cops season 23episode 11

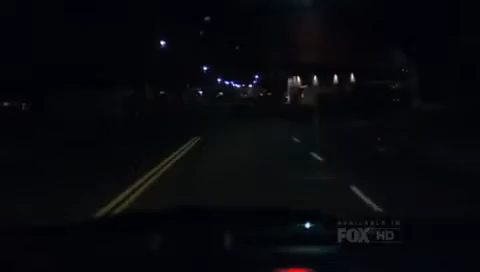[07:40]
Right now we're headed to a call on a wanted person.